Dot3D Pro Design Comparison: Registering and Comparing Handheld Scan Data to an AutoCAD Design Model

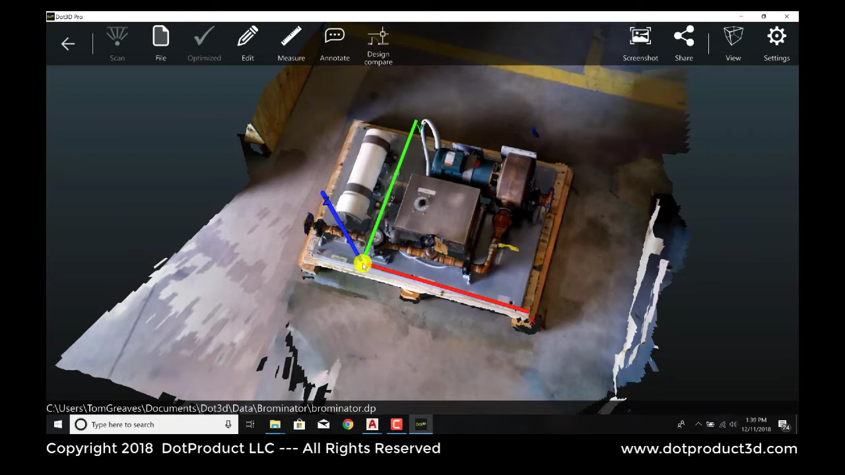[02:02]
It's perpendicular to the direction that we have for the point cloud where Z is coming up out of the equipment in the CAD model.
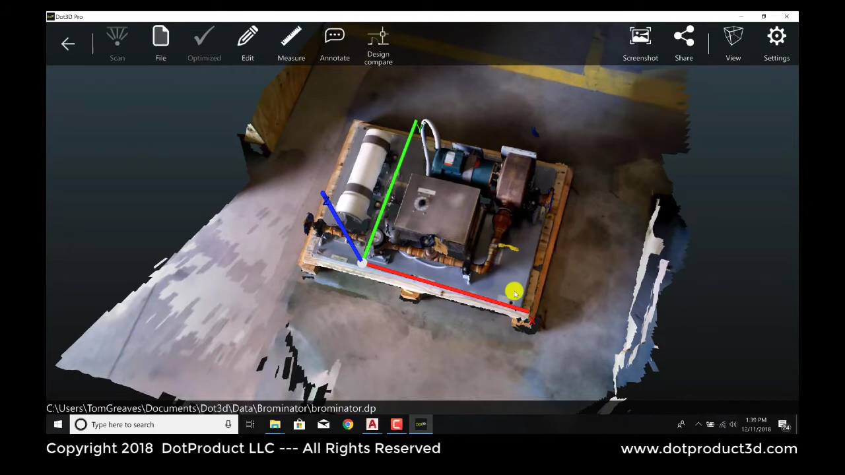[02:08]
Z is parallel to the base. So they're clearly not in the same coordinate system at all. And what we're going to do, the first step, is to bring this point cloud into the same coordinate system as the CAD. So we activate the design compare tab. And we're going to open that file that I just created.
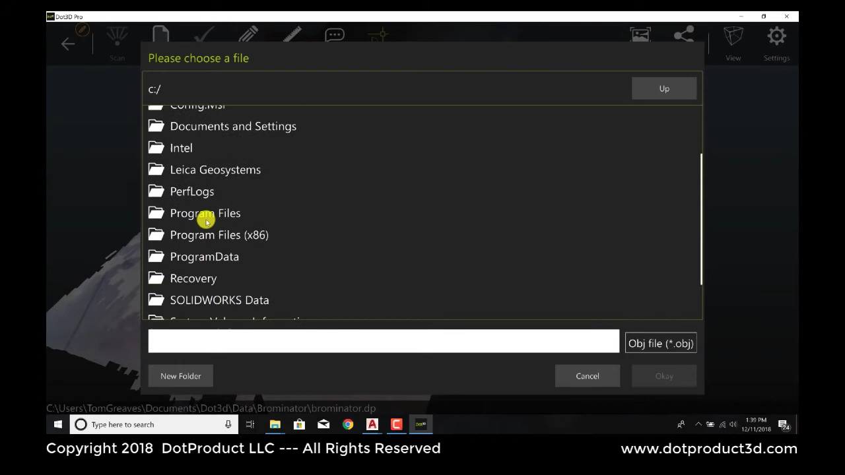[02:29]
I'll navigate to it. Here we go.
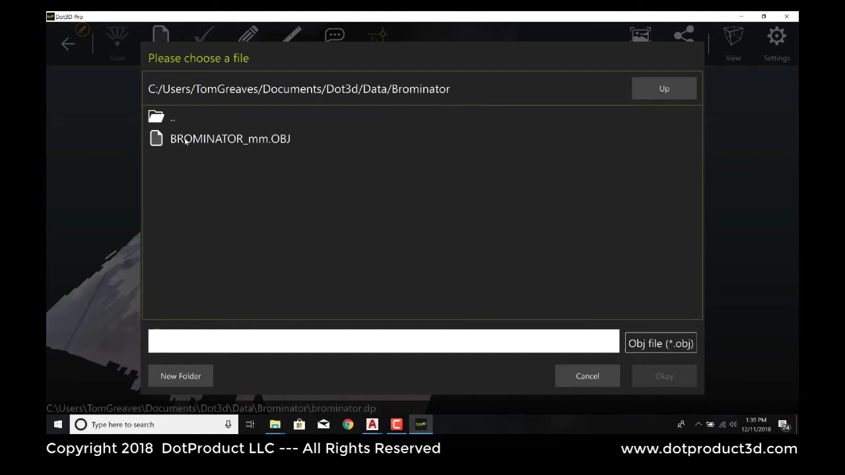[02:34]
That's the OBJ file I just created in the previous step.
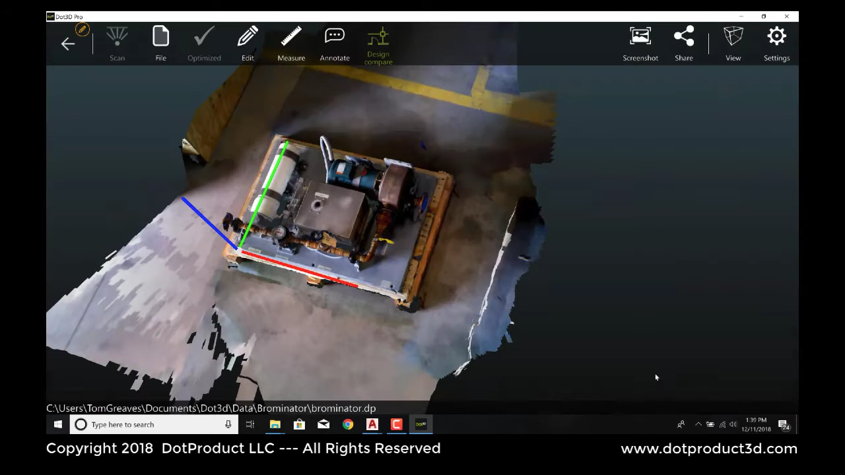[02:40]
And here it is in this window beside. And again, it's fairly obvious they're not in the same coordinate system.
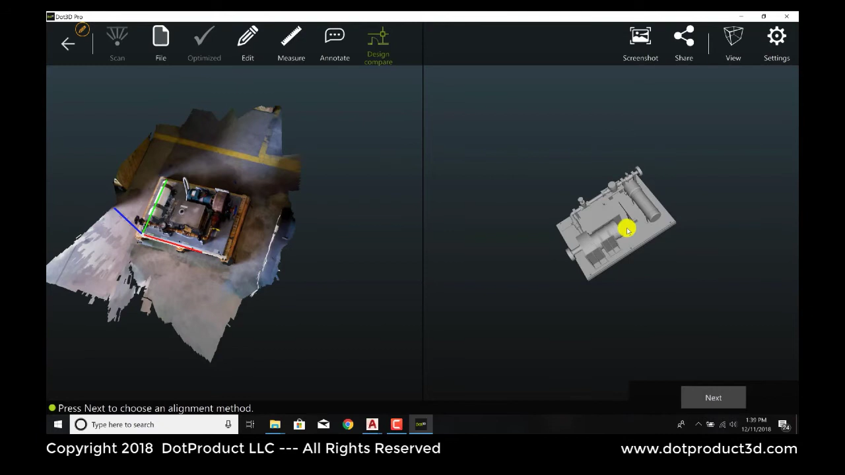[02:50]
And so the challenge next is to how do we align these two data sets, get them in the same coordinate system. So we have three alignment tools that we can bring to bear on this. The one I'm going to use is the two-cylinder alignment method. We've got two cylindrical elements in the CAD and also in the point cloud.
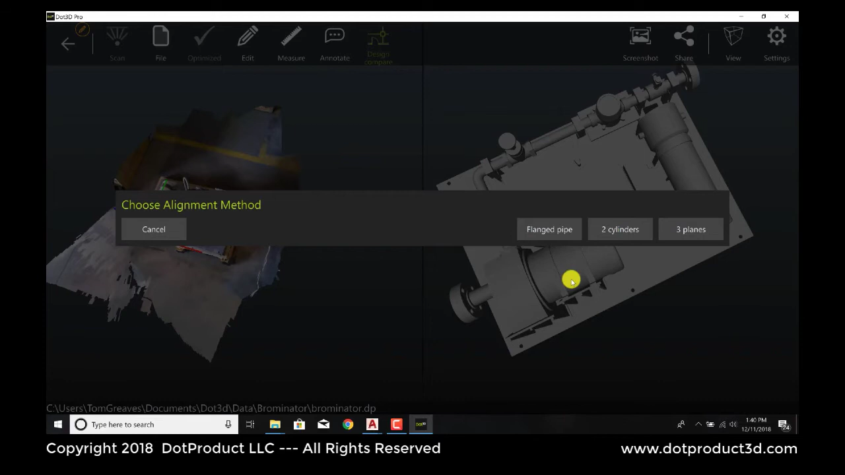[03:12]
And these cylindrical elements are not collinear, so we can exploit that to register the point clouds. So the first step in that method is to pick a cylindrical element, this tank, in the point cloud. And we see that red blob around it. What that indicates is that the software has assigned a center line, a calculator center line for that piece of equipment.
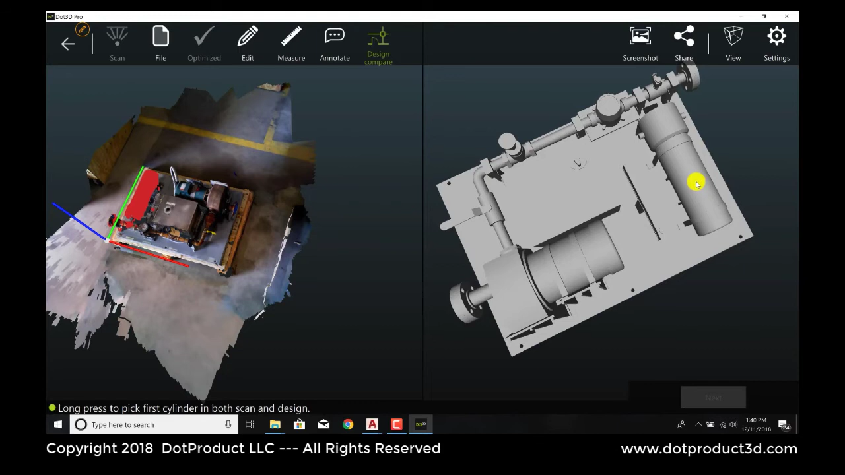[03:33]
And we're going to pick the corresponding element in the CAD, just a long press, and then hit Next. And then we're going to pick the second cylindrical element, which is this.
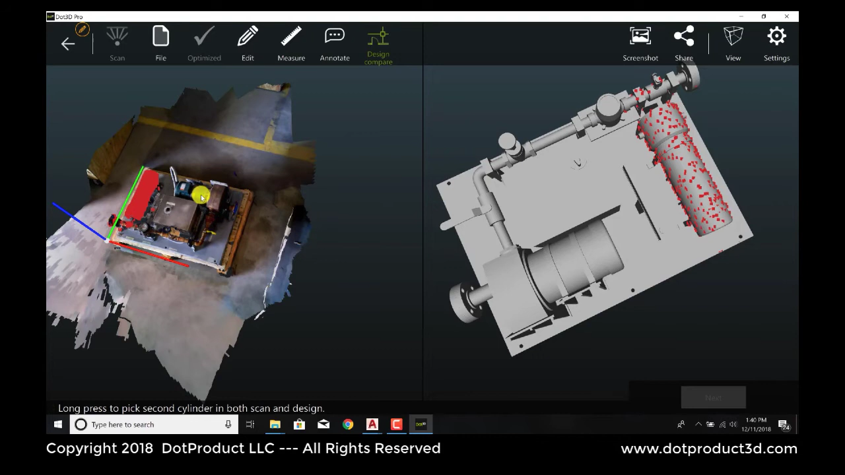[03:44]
And that corresponds to this element in the CAD. And we go to Next. And the computer has a think, and it's aligned these point clouds. And we can see that by moving the blend button. If we move it all the way to the right, we see the CAD. All the way to the left, we see just a point cloud. And in between, we get this rendering where we can see both of them. So there are a couple of things to observe right off the bat.
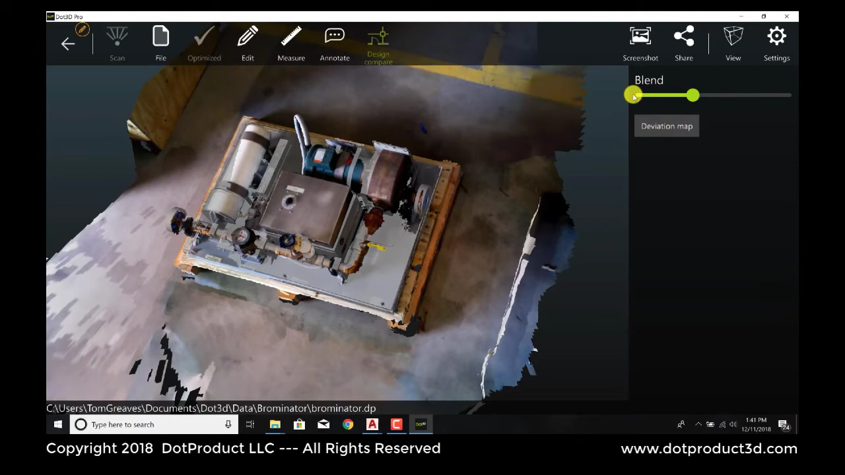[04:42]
And we can actually do a computation of this with our deviation map tool.
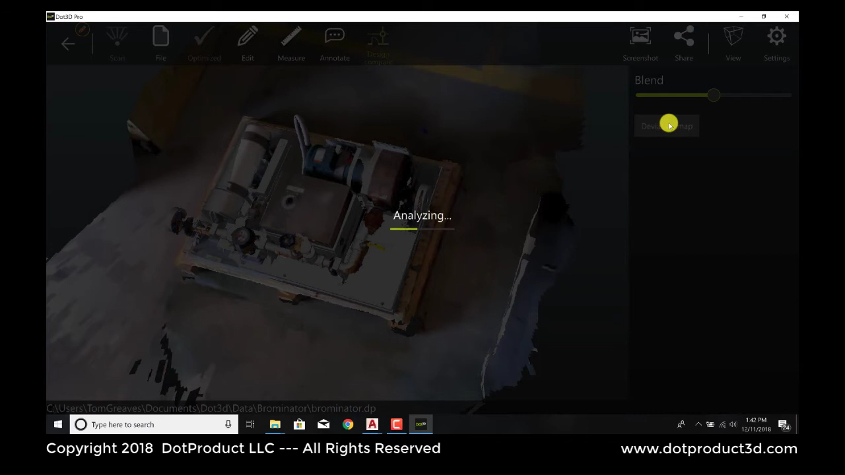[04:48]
And the way to interpret this,
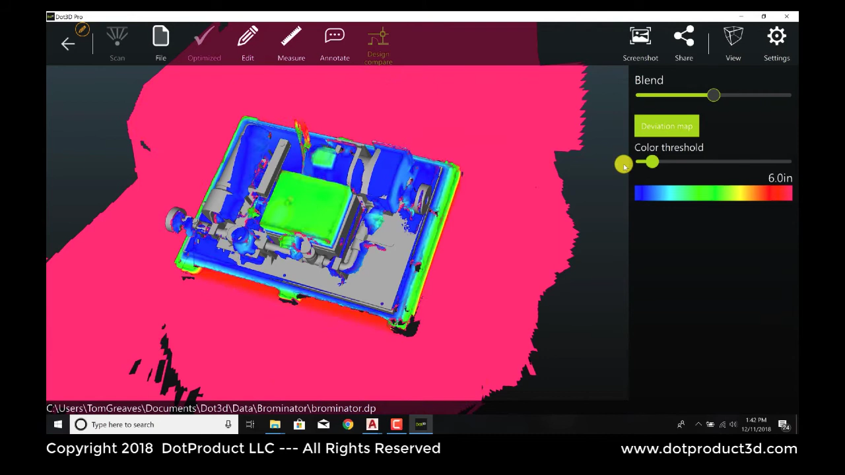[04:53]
everything that's blue is essentially a good match. But we can see some elements that are red. Now, we don't have the floor, which we captured with the scanner. We don't have that in the CAD model. So that's red. This valve is clearly in the wrong place.
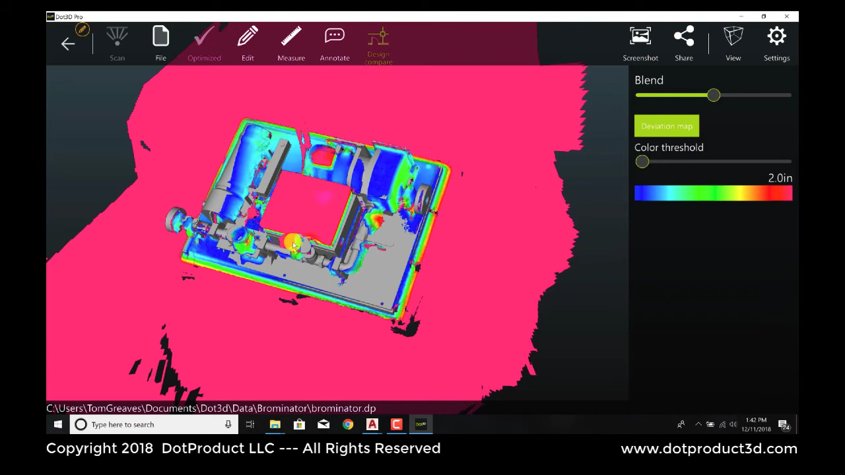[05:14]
And then we can also see that there's some
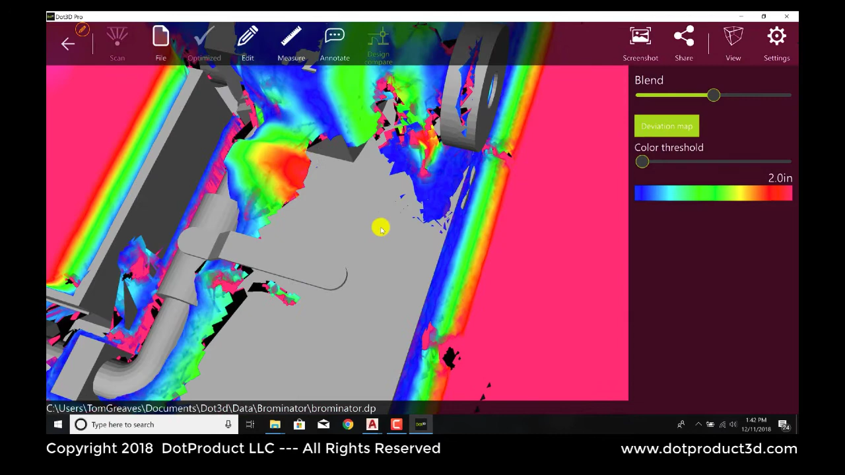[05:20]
other elements, like the hose, that it's red. And it's in the point cloud, but not in the CAD model. So we have these differences. So what we're going to do next is bring this point cloud back into the CAD file. And now that we've got it in the right coordinate system.
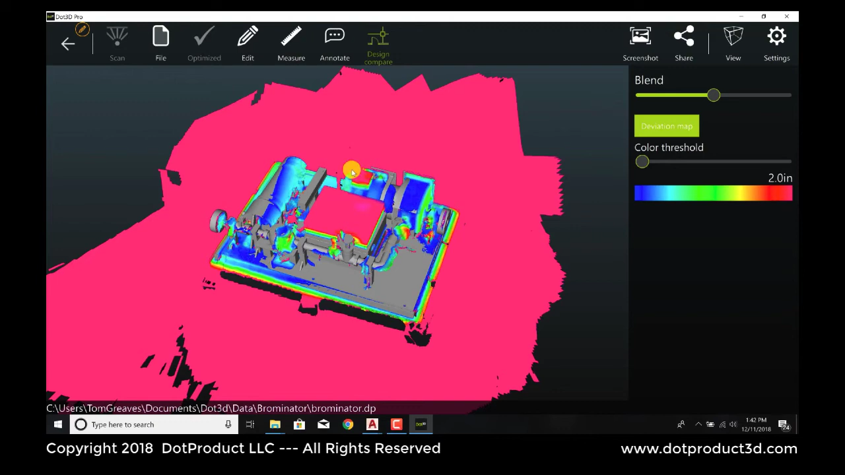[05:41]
So the way we do that is we go file, export. And we're going to export that as a recap file.